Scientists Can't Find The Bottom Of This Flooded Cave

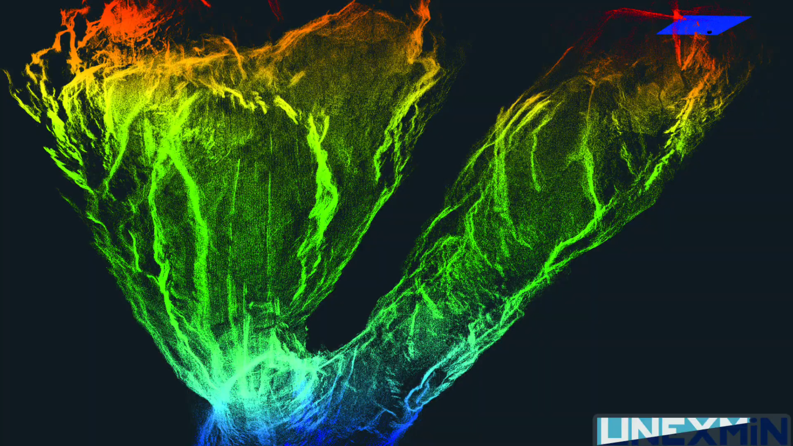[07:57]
The georobots moved deeper into the abyss, mapping new sections of the cave and confirming what earlier expeditions had only hinted at.